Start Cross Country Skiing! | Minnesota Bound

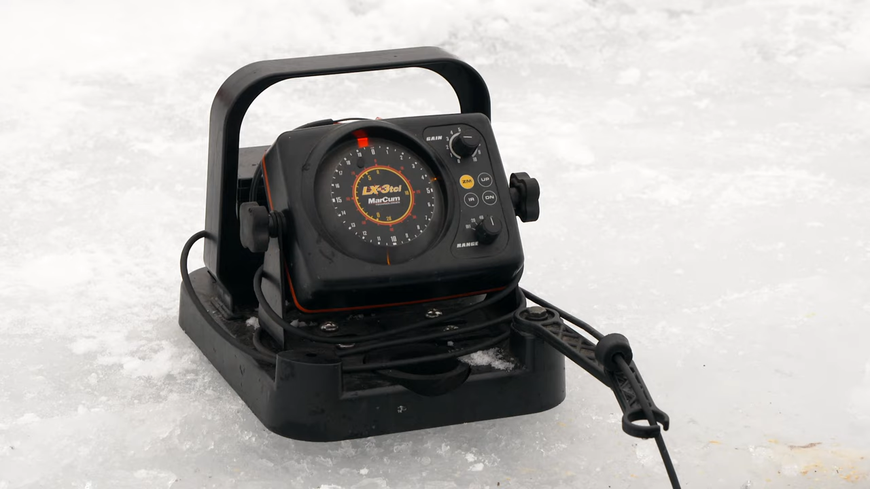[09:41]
Yep, that's him. Come on. I should get one here. Keep working it, bro.